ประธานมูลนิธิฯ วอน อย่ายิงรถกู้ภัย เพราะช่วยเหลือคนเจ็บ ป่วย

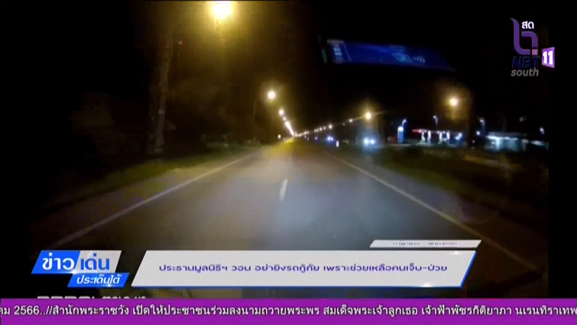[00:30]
เมื่อช่วงดึกของคืนวันที่ 28 ตุลาคม 2566เวลา 22.26 นาทีได้มีคนร้ายไม่ทราบกลุ่มและจำนวนใช้อาวุธปืนไม่ทราบชนิดและขนาดรอบยิงรถพยาบาลรถของเจ้าหน้าที่คู่ภัยเจ้าแม่ทับทิมยาลาค่ะขณะไปรับผู้ป่วยที่บ้านในพื้นที่ของบ้านทุ่งยามูขาออกจากตัวเมืองยาลาค่ะใกล้กับปรับน้ำมันปต.